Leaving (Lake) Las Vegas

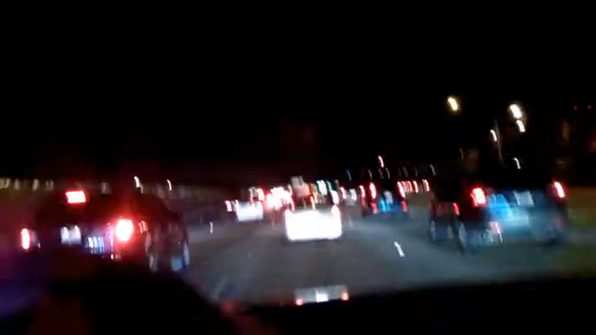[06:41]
This is the outskirts. I think it's Oakland California. Traffic's gone mentally red. Ah yes. Welcome to um San Francisco where it rains a lot. Ha ha.